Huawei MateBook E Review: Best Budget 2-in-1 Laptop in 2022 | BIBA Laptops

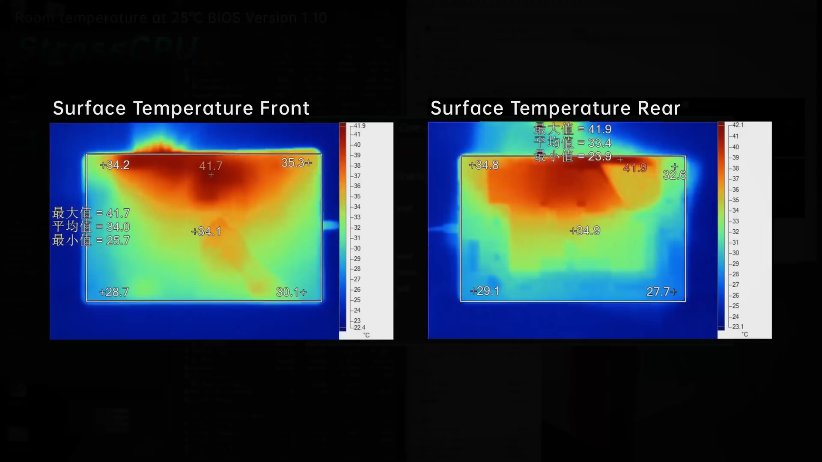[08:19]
The highest surface temperature was 41.7 degrees. Most areas were below 35 degrees.
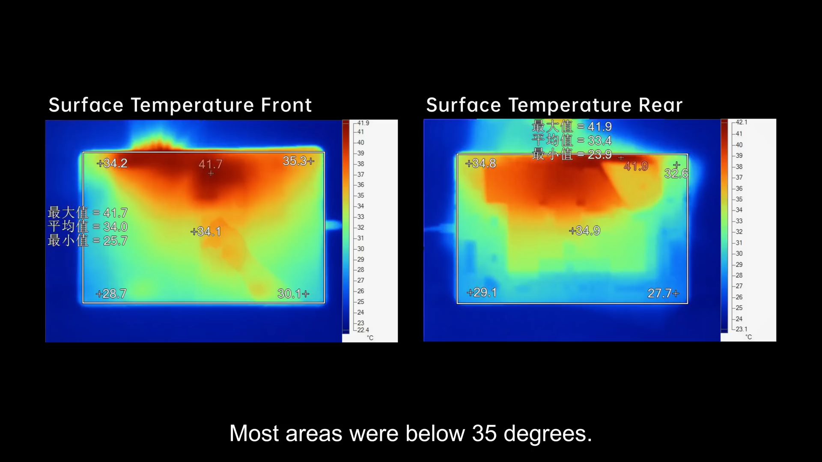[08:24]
It would just feel slightly hot in your hands.
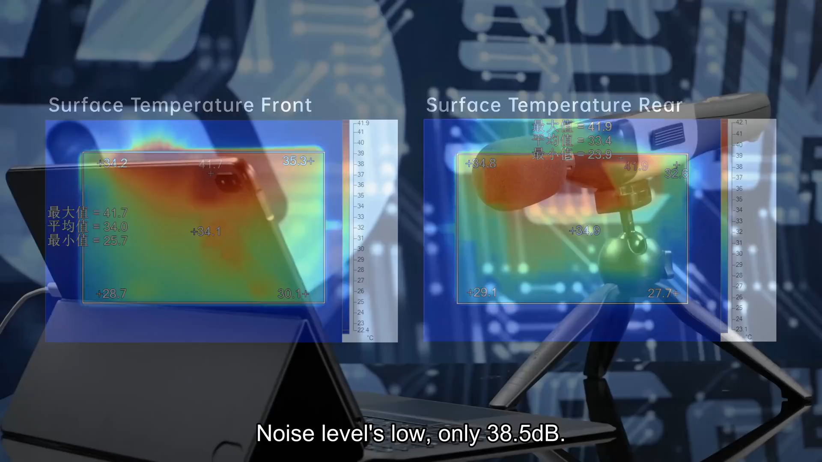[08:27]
Noise levels low, only 38.5 dB. Gotta get close enough to hear it.